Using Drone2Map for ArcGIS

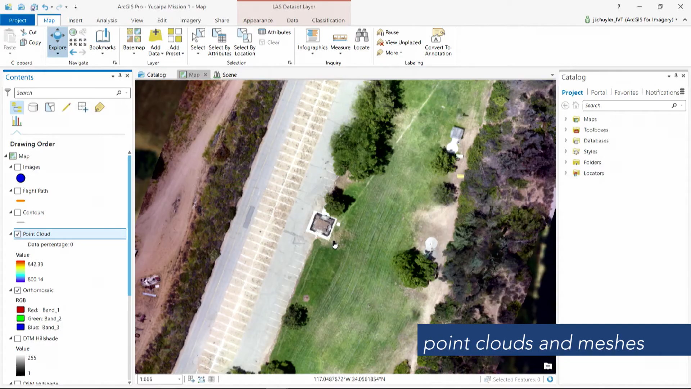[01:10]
Use point clouds and meshes to create 3D views.
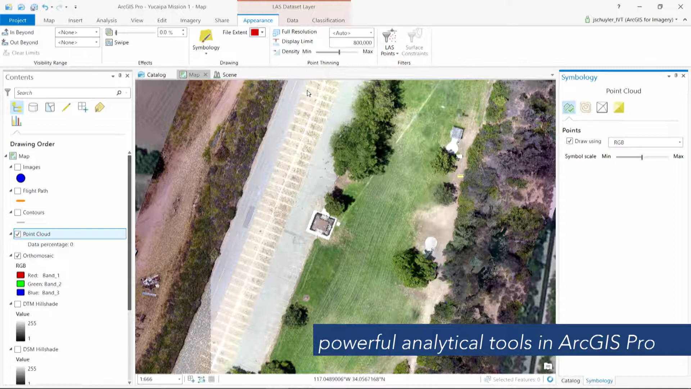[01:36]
open your DroneToMap project directly in ArcGIS Pro for advanced analytics.